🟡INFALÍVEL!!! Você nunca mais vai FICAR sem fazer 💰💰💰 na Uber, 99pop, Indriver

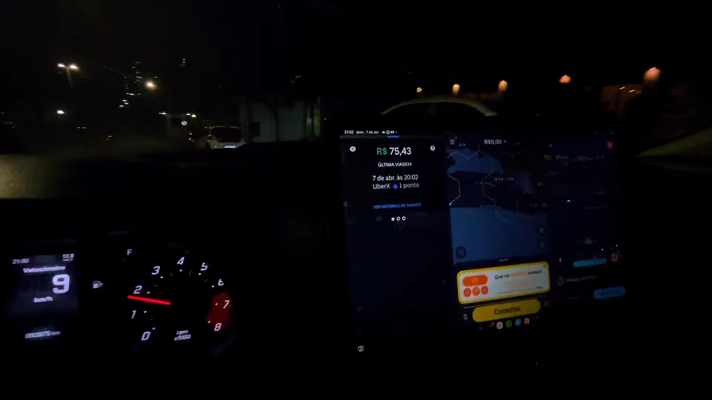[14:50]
Pega muito o gringo Uhul E chama Não, não, não Carona não, pô Carona não Na barra Nove da noite Não, não Não necessito Não necessito De fazer Rúber E noventa e nove Carona Joiquero dinâmico Dinâmico Corridas longas Nem pagando bem
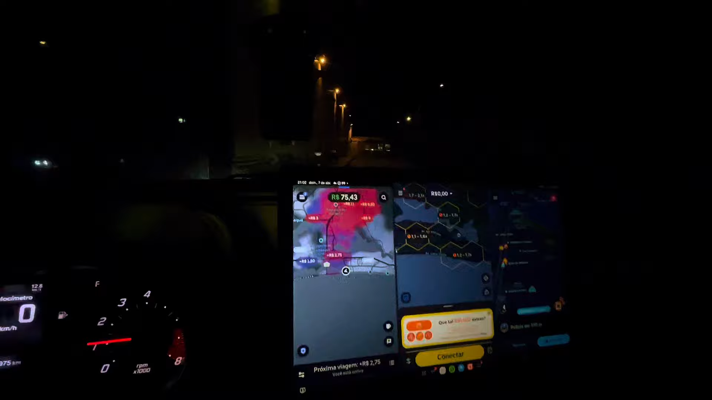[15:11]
Que isso Varão Varão Varão gringudo Que isso Vambora Vamo que vamo Dando a volta aqui
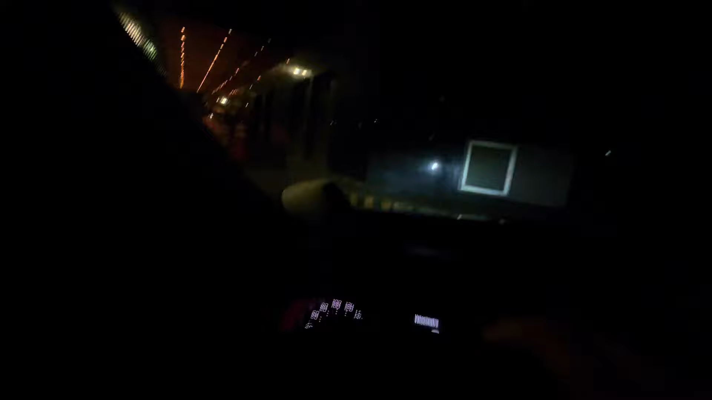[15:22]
Quero corrida boa Quero corrida Joiquero
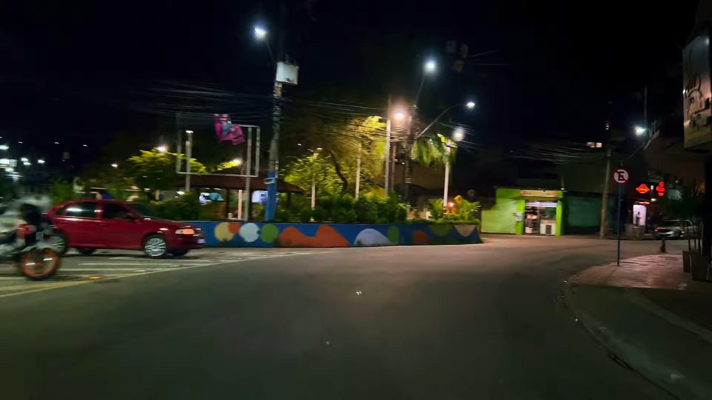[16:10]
Praça do Gradim São Gonçalo É Peguei essa corridinha aí Que tá na sua tela Vim
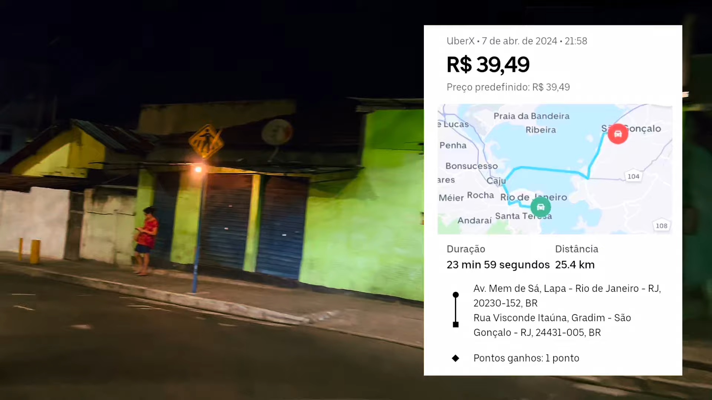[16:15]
lá da Barra Parei ali na Lapa E já bateu essa daí Pra Aqui
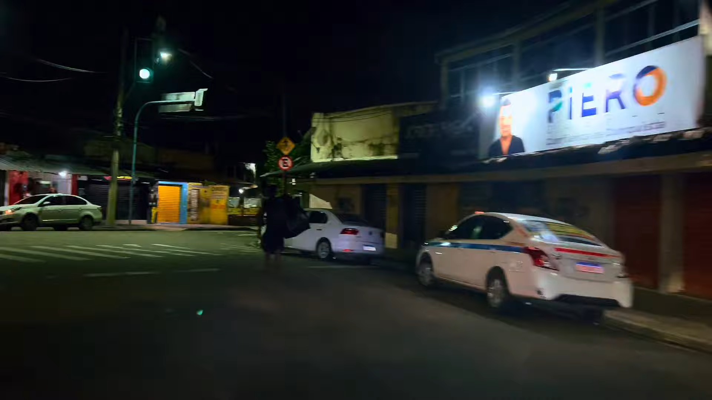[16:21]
pra São Gonçalo Né Enfim E Já bateu um Itaipu
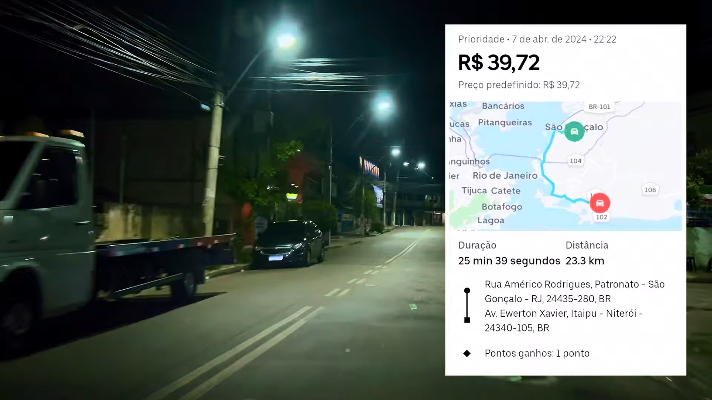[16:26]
Aqui tropa No prioridade Dinâmico Aí Coisa linda Fala minha tropinha Terminando aí Mais um dia de trabalho Já vou adiantar Que eu rodei bastante Mas aqueles piques